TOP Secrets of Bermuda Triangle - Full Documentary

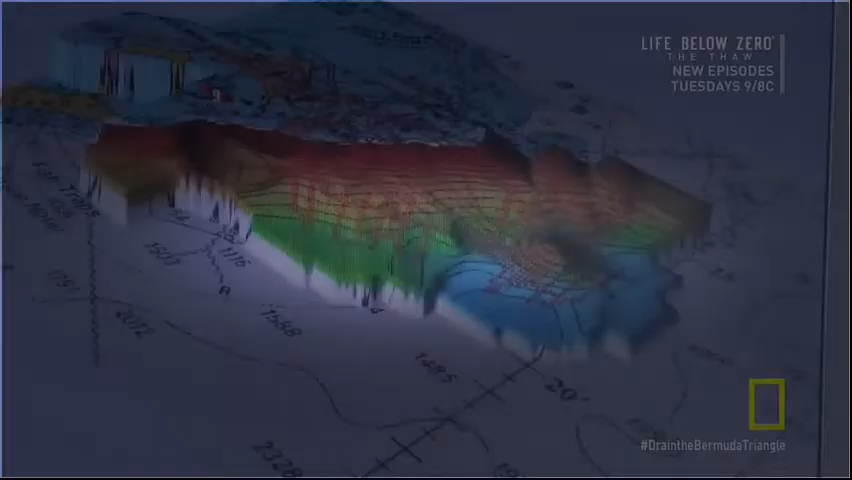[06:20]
The data reveal an extraordinary underwater landscape around Bermuda, including what appears to be a mountain edge.
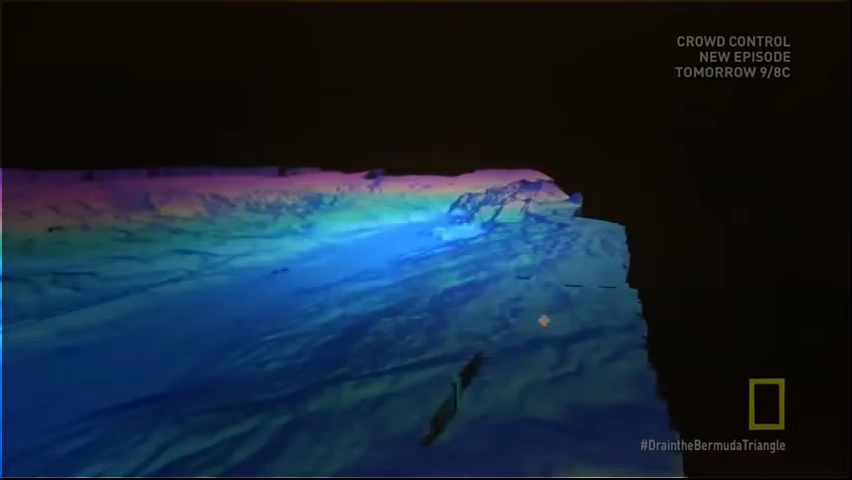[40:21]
In some of the valleys and rifts,
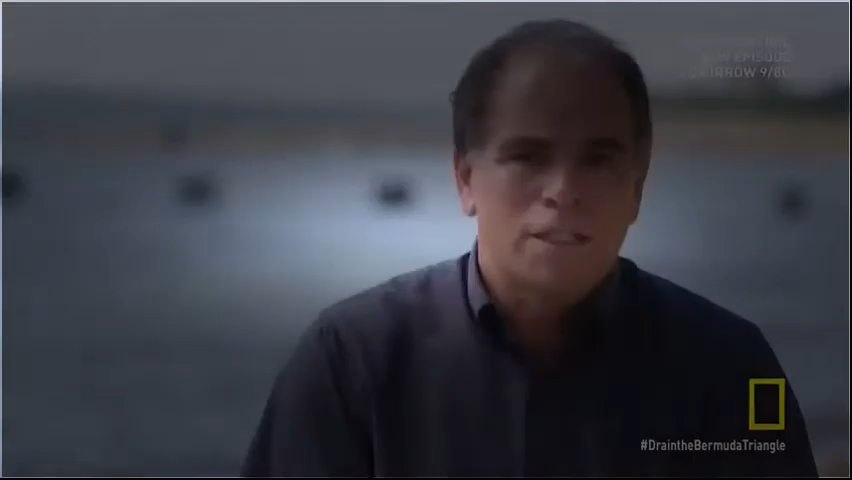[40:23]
there are sometimes walls that can be like 1,000 meters high or something like that.
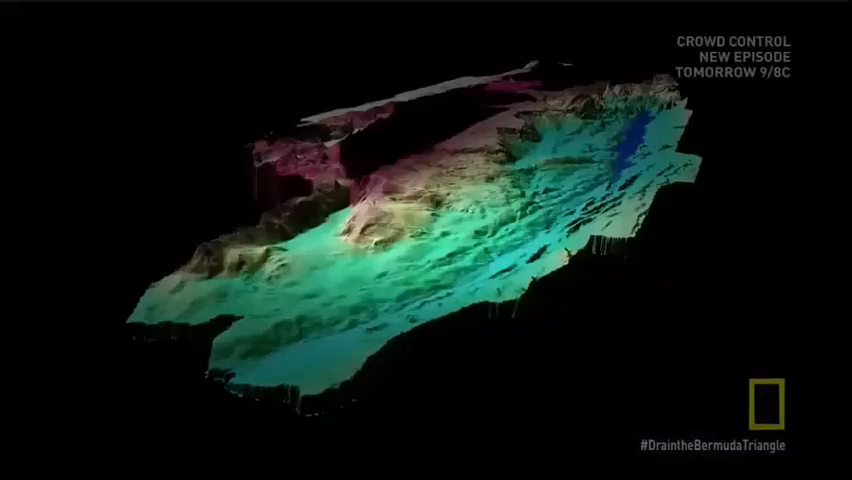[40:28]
Geologists have long known the trench
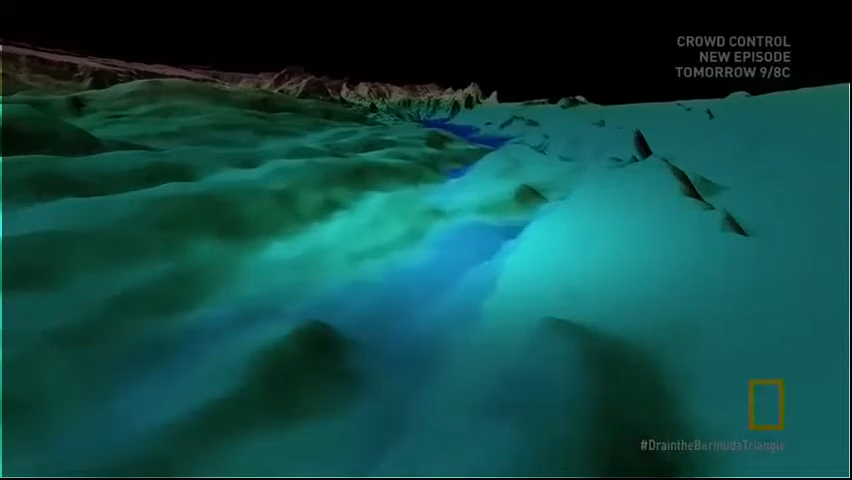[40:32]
formed as the edge of the North American tectonic plate moved underneath the Caribbean plate and simultaneously slid against it.